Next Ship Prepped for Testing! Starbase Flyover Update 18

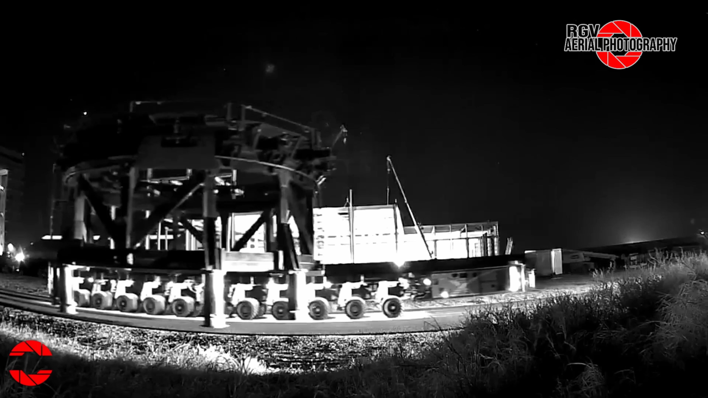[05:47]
This is an older stand that has been stored for several months. Could it be on its way to scrapping?